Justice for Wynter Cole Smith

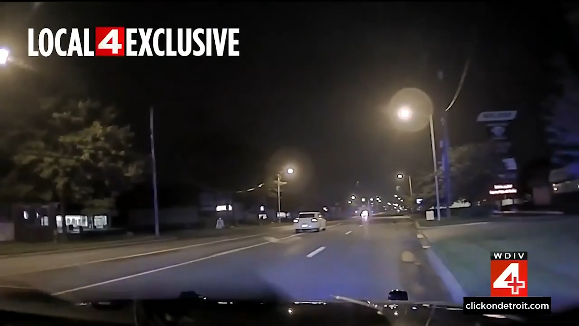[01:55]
amber alert and began to chase the car rashad allegedly crashed the car after trying to free